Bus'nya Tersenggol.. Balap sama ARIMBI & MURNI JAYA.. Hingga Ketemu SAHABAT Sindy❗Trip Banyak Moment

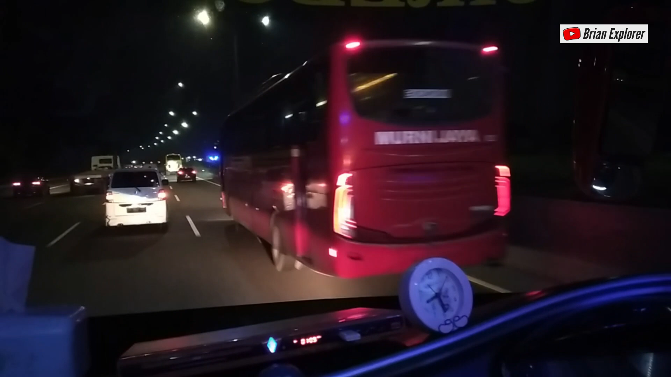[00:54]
Dan itu di belakang ada Cindy SR2.
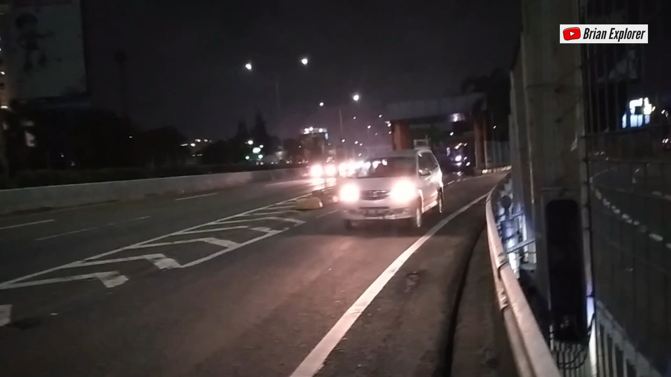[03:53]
Hari Rabu. Nah, selama kita di sini nih sebenarnya takut banget nih ada PJR sebenarnya. Karena ini kita udah masuknya nunggu di tol ya. Apalagi ini ada di pagar. Ini sebenarnya jangan ditiru sama teman-teman yang lain.
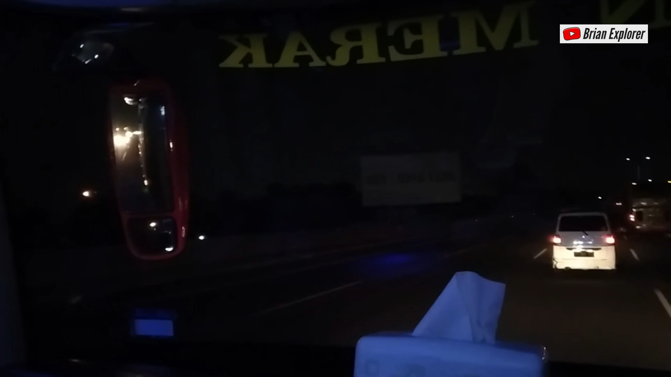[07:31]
Aja itu. Jadi baru aja ke Salib. Ini depan ada Arimbi yang tadi nunggu di Kebon Jeruk.
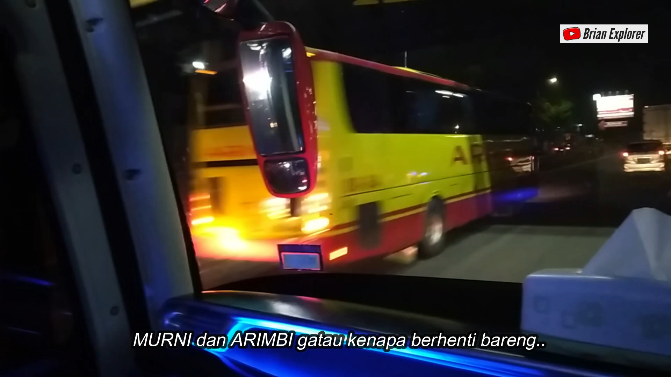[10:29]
Tadi murninya enggak tahu berhenti kenapa tuh.
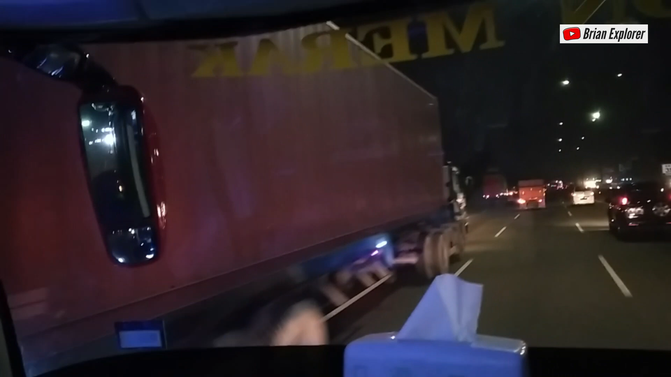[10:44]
Ada di belakang murninya. Masa kaca kotor semua. Yang kaca.
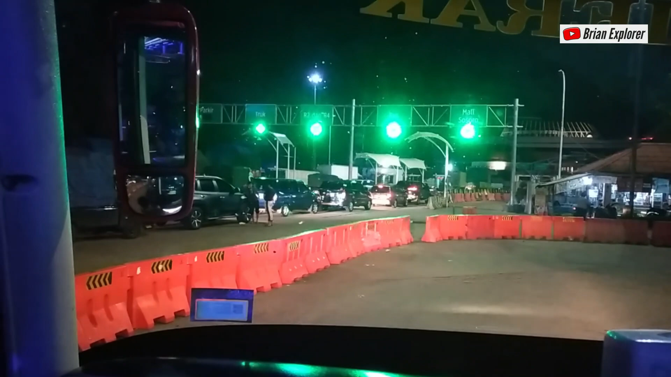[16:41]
Belanya udah ngetem tadi pas ini masuk, milanya keluar, didorong Bella.